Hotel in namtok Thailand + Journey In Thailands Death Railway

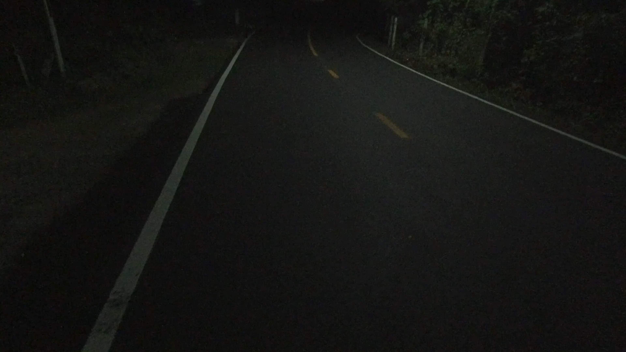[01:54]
The camera is not so good, but it doesn't look like this.